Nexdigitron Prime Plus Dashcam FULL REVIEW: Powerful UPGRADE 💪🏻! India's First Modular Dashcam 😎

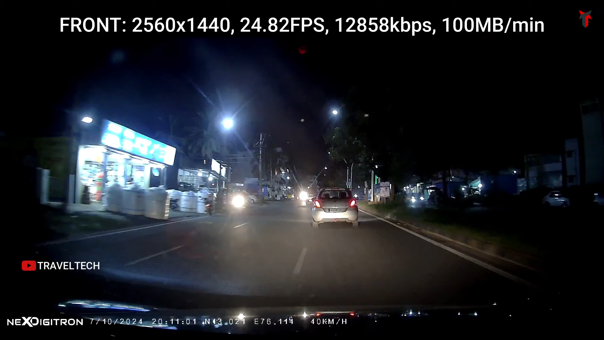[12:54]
You can also notice that the camera catches very less glare from streetlights and even from the other car headlights. You cannot see any sort of a high glare or a whitewashed look from other headlights all due to the Starvis IMX415 sensor. The Quad HD resolution doing its job pretty well. The video looks crisp, sharp and neat. Even though it was shot during nighttime, the brightness in the video is quite good and sufficient to capture all the activities that are happening in front of the car. I mean, around the price bracket of 10,000 rupees, there is no other camera that can get you a better nighttime overall video quality.
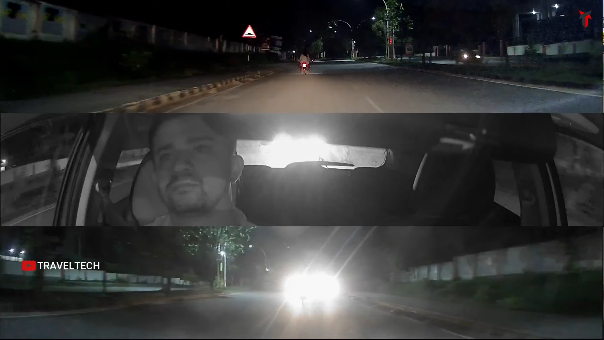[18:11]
Moving on to show you the nighttime comparison between these three cameras. As shown in the daytime example, the front camera is beyond excellent. It gives you top-notch 2K video quality backed by the Sony Starbase sensor.
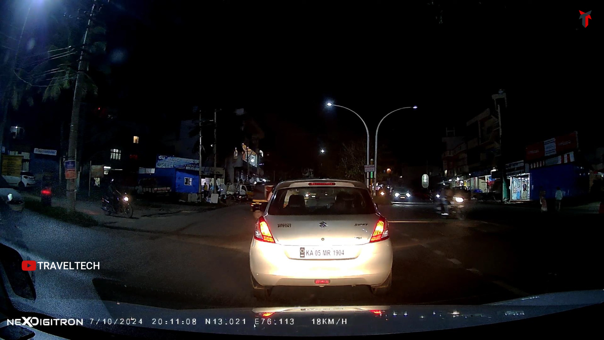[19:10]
So, as you can see, the car in front is about a distance of 10 feet or even less than that. And even directly under the glare of my headlights. And if we zoom in to take a look, all letters and numbers are clearly visible.